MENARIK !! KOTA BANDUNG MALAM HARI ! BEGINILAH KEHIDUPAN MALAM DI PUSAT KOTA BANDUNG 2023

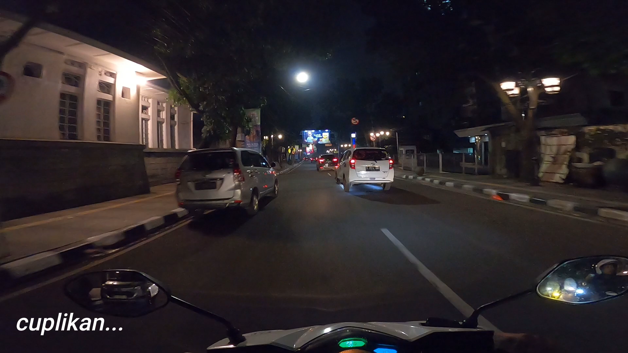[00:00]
Nah untuk kalian, ya ini khusus dewasa ya Kalau di jalan bancai ini Itu suka ada yang manggal ya Biasanya, tante-tante Nah ini kalau kekira ada Yogyakarta
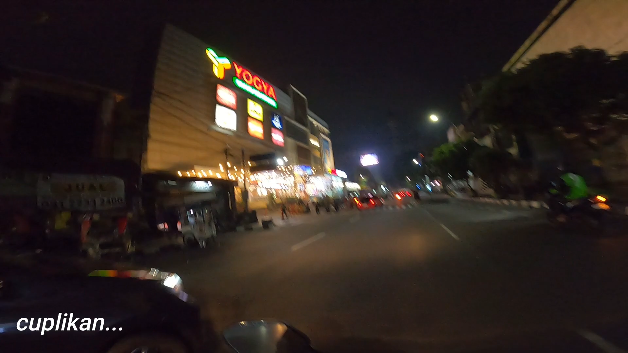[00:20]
Grand Kepatihan Yogyakarta Grand Kepatihan Nah ini ada apa ini?
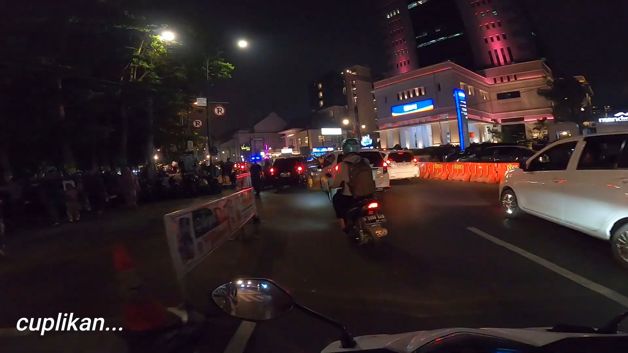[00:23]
Ada Rasia kah? Rasia? Oh bukannya Ini padamu belok tuh Wah ini Tuh ya, rame banget Seperti inilah kehidupan malam di Kota Bandung Halo
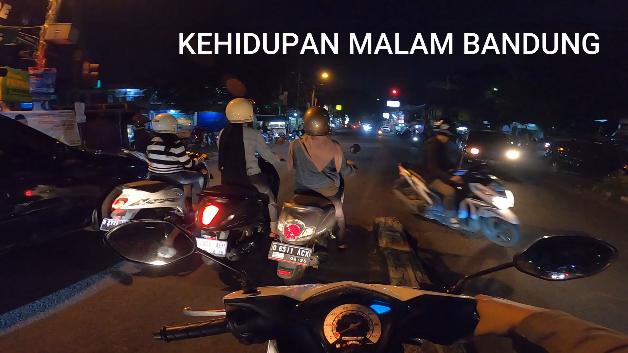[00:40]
selamat malam Assalamualaikum sedulur semua Bagaimana kabarnya? Semoga sehat semua ya lor, amin Halo lor,
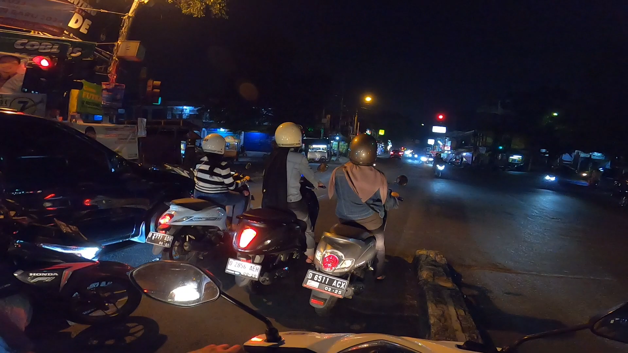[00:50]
pada kesempatan video kali ini Saya akan jalan-jalan malam ya Kita akan melihat kehidupan malam di Kota Bandung Nah seperti apa kehidupan malam di Kota Bandung Nah sekarang saya berada di daerah Jalan Karapitan ini ya Jalan Karapitan, nah kita akan belok kanan ke Jalan Pungkur nih Ini Jalan Pungkur Kota Bandung Malam Hari Nah seperti apa kehidupan
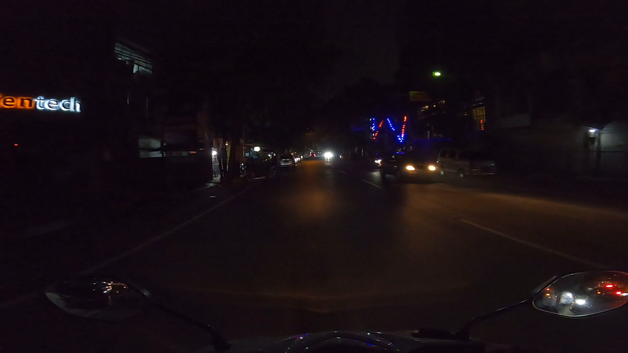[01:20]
malam di Kota Bandung ya Ikuti terus video ini sampai selesai Jangan lupa di like videonya Di share juga linknya Oke, nah seperti ini Ini malam hari di Kota Bandung ya Suasananya masih lumayan rame
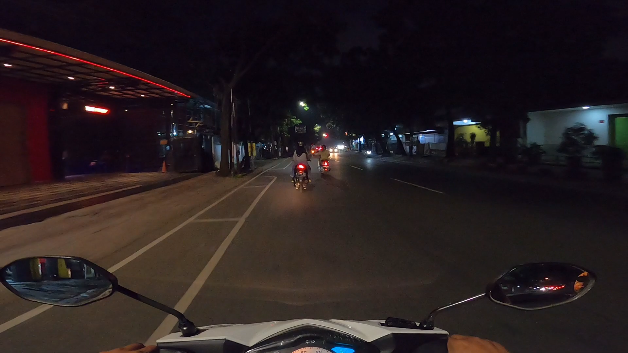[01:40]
Dan masih banyak pengendara Ini kurang lebih jam 12 kurang ya Nah ini jam 12 kurang Masih rame di Kota Bandung Oke Nah ini kalau ke kiri ke Tegalaga ya Ke Tegalaga Nah kanan itu dari Lengkong Nah ini lurus aja Kita lihat kanan-kiri Di Jalan Pungkur ini Tokonya ya tentu sudah pada tutup Kalau malam hari
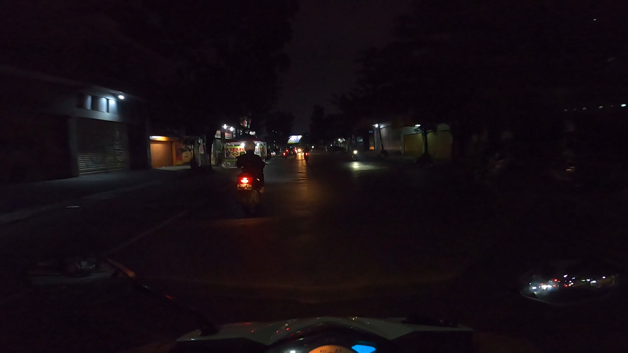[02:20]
Lumayan sepi Nah ini masih Rame di sekitar sini Oke Nah ini kanan-kiri itu Banyak pedagang ya Pedagang Ada martabak Pejelele Dan macem-macem ya
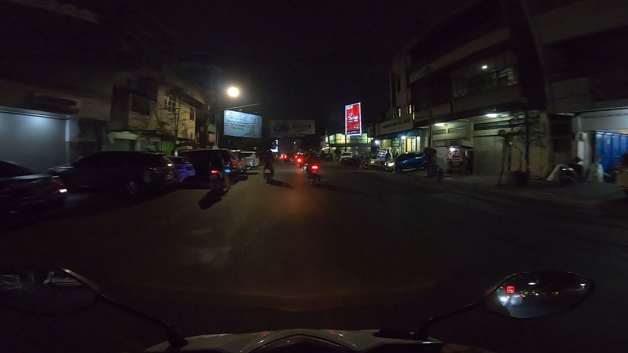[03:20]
Ya nah ini sebelah kiri TC kebun kelapa Sudah pada tutup ya TC nya Nah kita kan melewati Alun-alun ya Alun-alun Kota Bandung
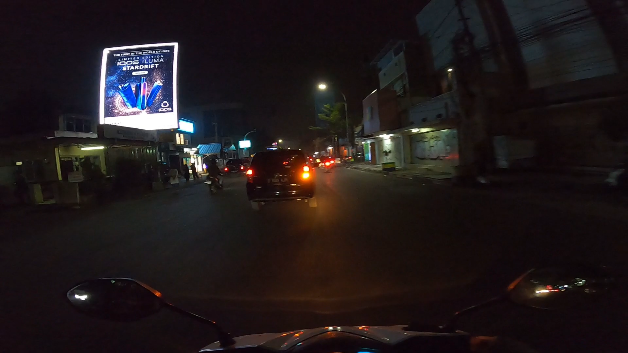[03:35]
Ya kita belok ke kanan Ke
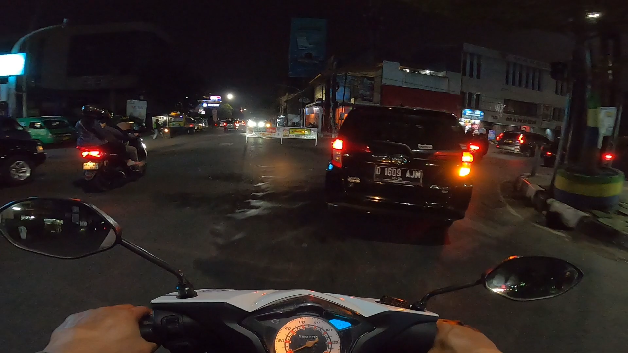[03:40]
Jalan Dewi Sartika Ini kalau tidak salah ya Jalan Dewi Sartika Disini itu ada Jogja Kepatihan Ada King ya Nah ini Jalan Dewi Sartika Malam hari Masih lumayan Rame Disini Ya ini
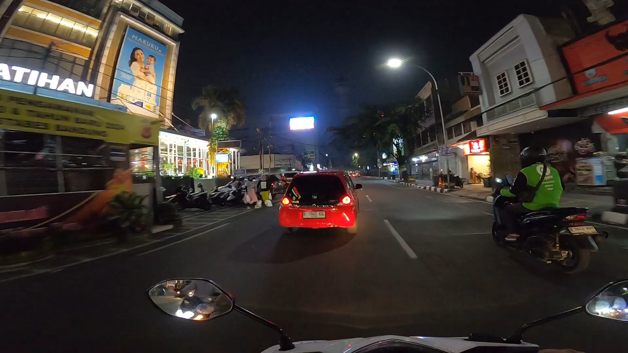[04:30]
Grand Kepatihan Oke Nah ini disini ada Masjid ya
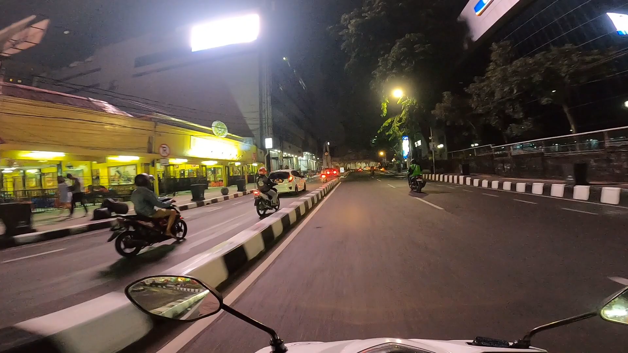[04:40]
Ini ada Bepek Salero Dan disini ada Masjid Raya Bandung Sebelah kiri Jalan Cibadak Yang
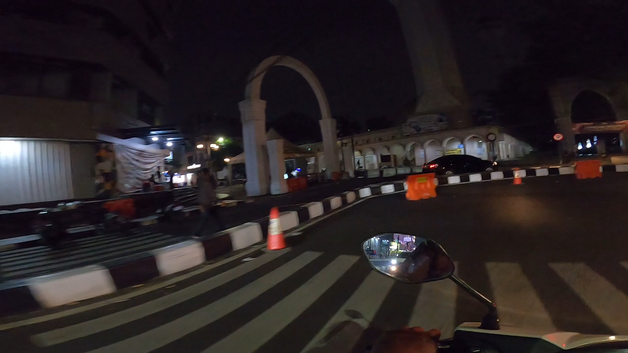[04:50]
rame Pastinya Cuman itu Jalan Cibadak Yang sini tuh Nggak bisa lewatin Kendaraan ya Nah ini Alun-alun Alun-alun Kota Bandung
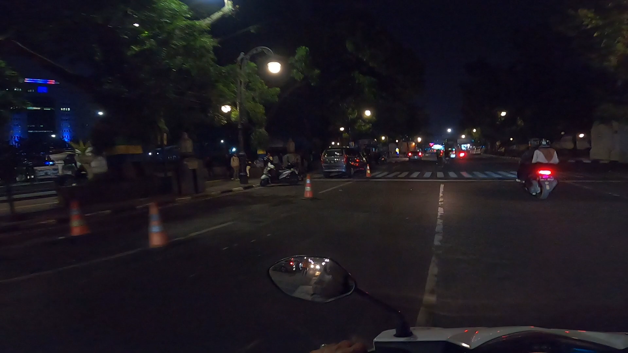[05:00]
Nah ini parkirannya Ya masuk ke kiri tuh Basement Alun-alun
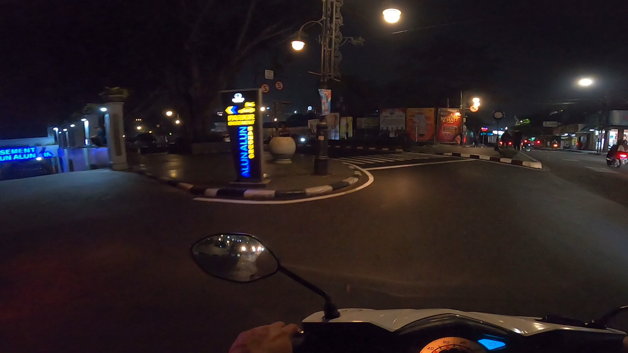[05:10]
Kita belok kiri Seperti ini Alun-alun Bandung Pada malam hari Ya Inilah Jalan Merdeka Tuh Rame Banget ya Disini tuh
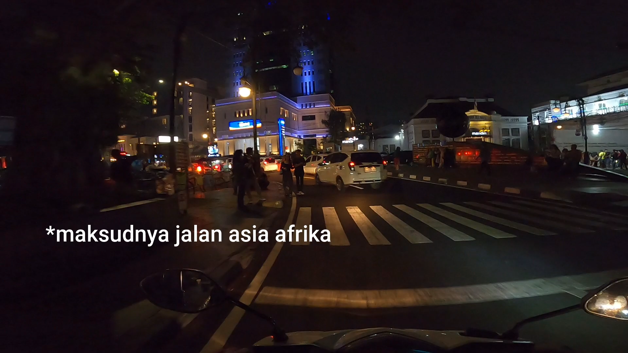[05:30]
Walaupun ini Sudah malam Tapi masih Malah Rame Banget Nah ini Ada apa ini Ada rahasia
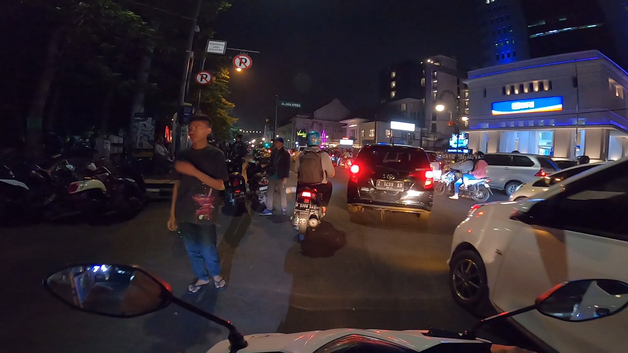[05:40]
Rahasia Oh bukannya Ini padamu belok tuh Wah ini Tuh ya Rame
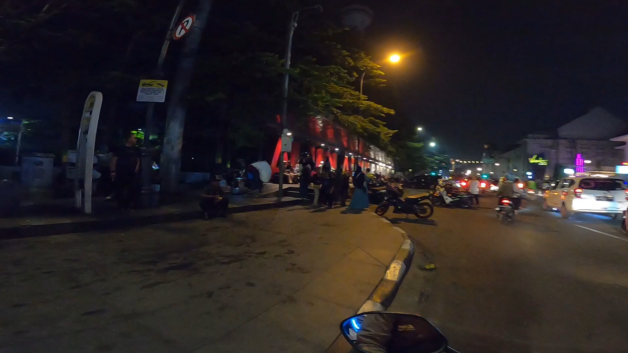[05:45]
banget Seperti inilah Kehidupan malam Di kota Bandung Alun-alun
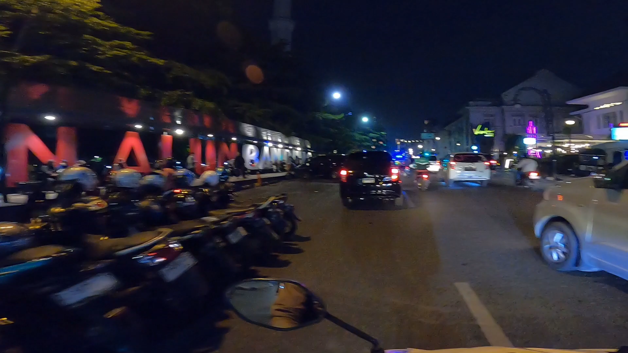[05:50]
Oke Mantap
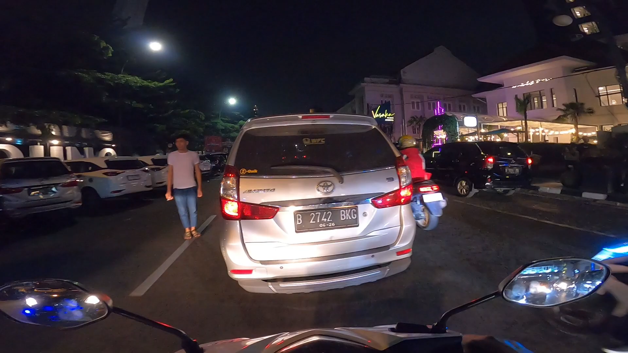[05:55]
Alun-alun Kota Bandung Nah kita
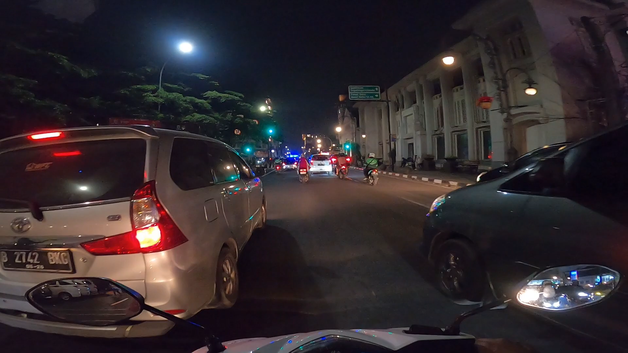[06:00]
Akan belok Ke kanan ya Ke jalan bancai Oke kita Ngambil kanan
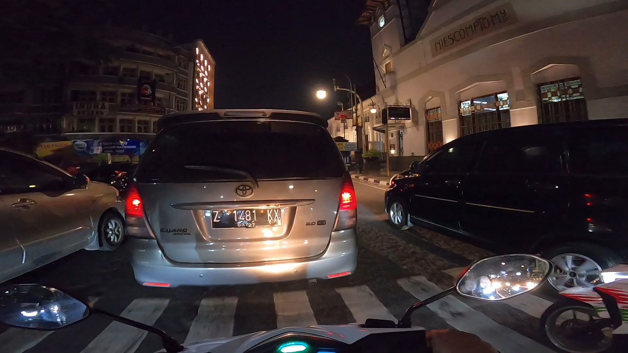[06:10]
Pelan-pelan Nah ini Jalan bancai
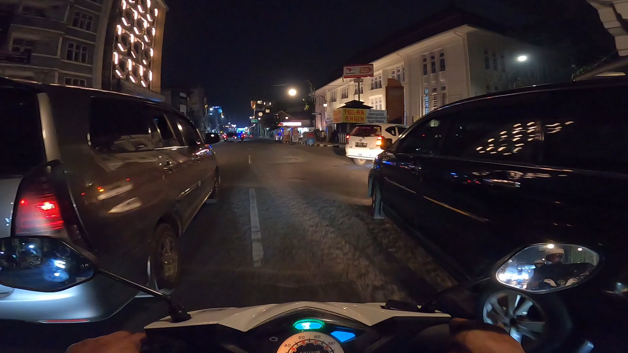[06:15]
Ini Jalan bancai Ya Seperti ini Jalan bancai Oke Mantap Nah untuk kalian Ya ini khusus Khusus dewasa Ya Kalau di jalan bancai Ini Itu Suka ada yang Mangkal ya Biasanya Tante-tante Tapi
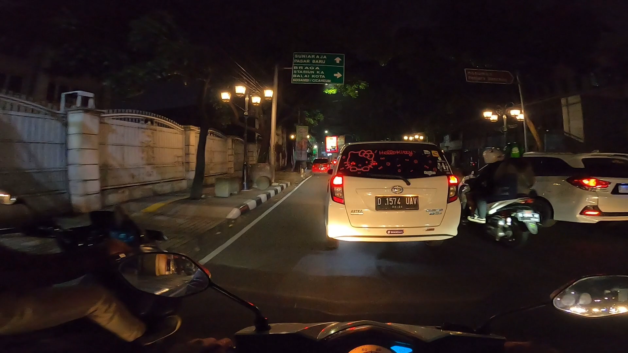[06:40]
biasanya Keluarnya itu Di atas jam 12 Biasanya ya Jam 12 Kurang Biasanya udah pada
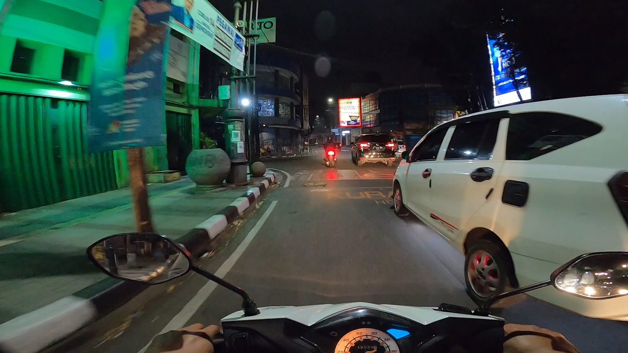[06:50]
Mangkal ya Tante-tante Lah tau ya Khusus dewasa Gitu Nah disini Biasanya ya Di jalan Sepanjang jalan bancai Biasanya ada Tante-tante Biasanya pada Mangkal Jadi kalau kalian Mau lewat sini
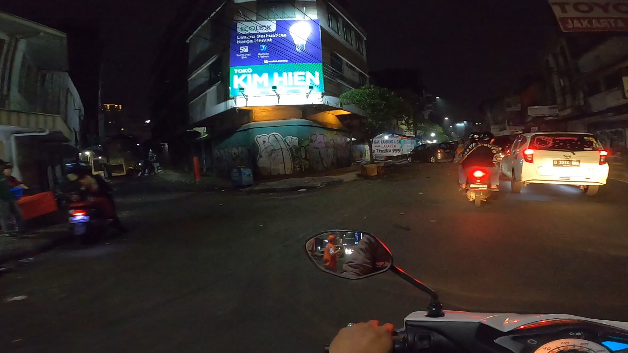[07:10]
Harus tahan Godaan Ya Ini kayaknya Jam sekarang Belum pada keluar Nih kayaknya Atau Masih Dandan Mungkin Nah inilah Jalan bancai Bandung Pada malam hari Nah ini sebelah kiri Kawasan Pecinan Bandung Pecinan Bandung Ya Nah Biasanya disini Kalau gak disini Biasanya juga ada Nanti ya Di daerah Pasar Baru